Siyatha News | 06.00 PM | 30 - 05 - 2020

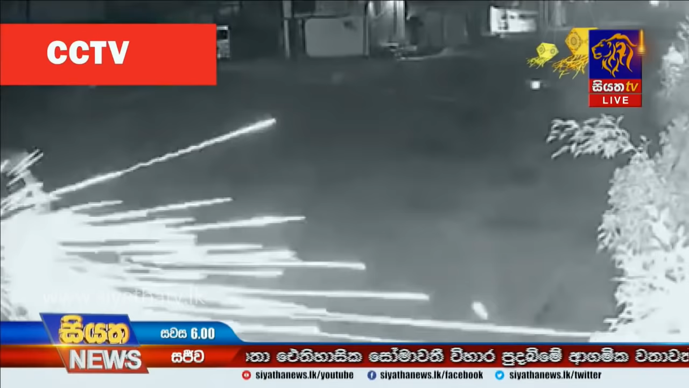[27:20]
ප්‍රහාරයේ CCTV කැමරා දර්ශන හොඳින් නිරීක්ෂණය කිරීමේදී පෙනියන්නේ මෙම පොලිස් නිලධාරීන් 3 දෙනා හෝටලයට අනෙක් පස මාර්ගයේ රැඳී සිටමින් ප්‍රහාරය එල්ලවන ආකාරය බලා සිටින බවයි.